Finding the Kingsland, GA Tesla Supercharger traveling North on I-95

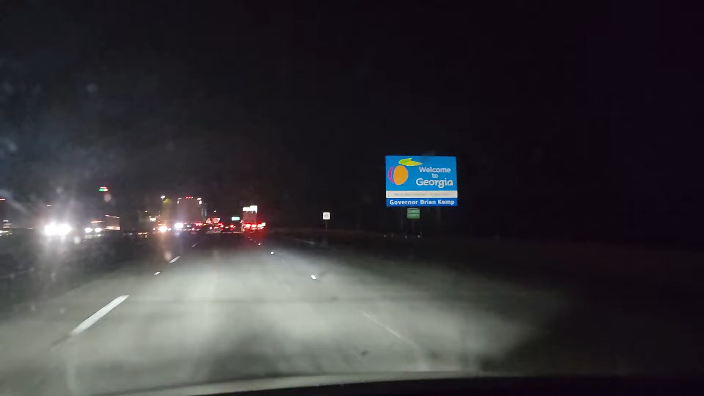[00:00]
Hi, I'm Brad and this video should help you find the Kingsland, Georgia Tesla Supercharger. We're coming in at night and coming north on I-95.
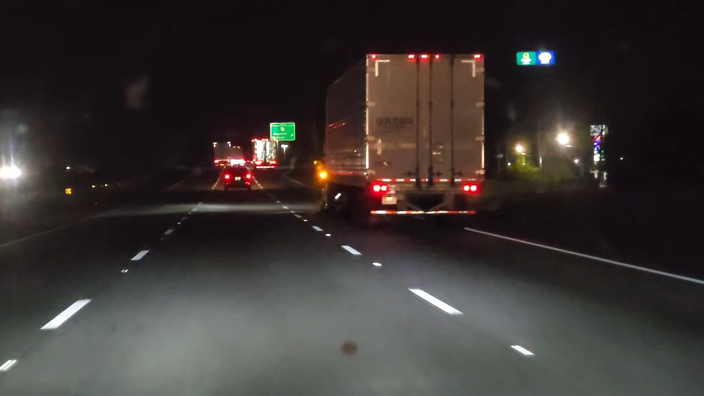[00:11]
We need to get off on an exit here. I'm actually just slow down behind this semi. Unfortunately, I've taken it off for self-driving beta so I'm not going to remember to turn it back on once I get to put it back in park. Get off the ramp here, you're going to curve around and go to the west side of I-95.
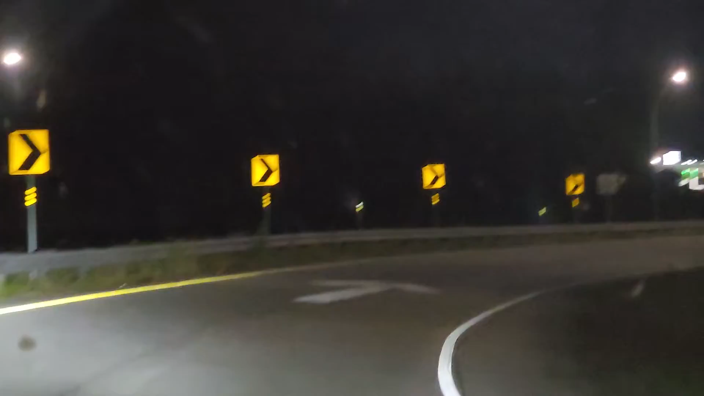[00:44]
At the end of the ramp here, we're going to turn right.
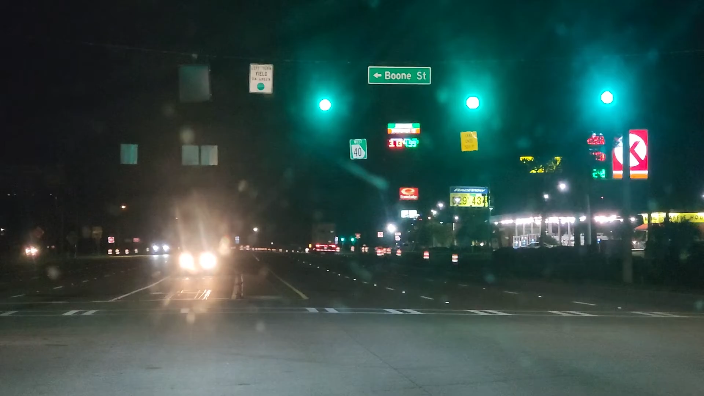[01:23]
Alright, we've got the green light here, we'll turn left and take an immediate right.
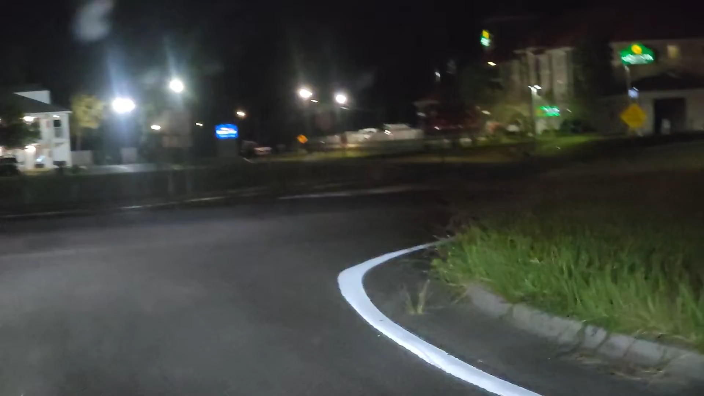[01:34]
across in front of the Shell station. And then, I might be back here in this Hampton Inn.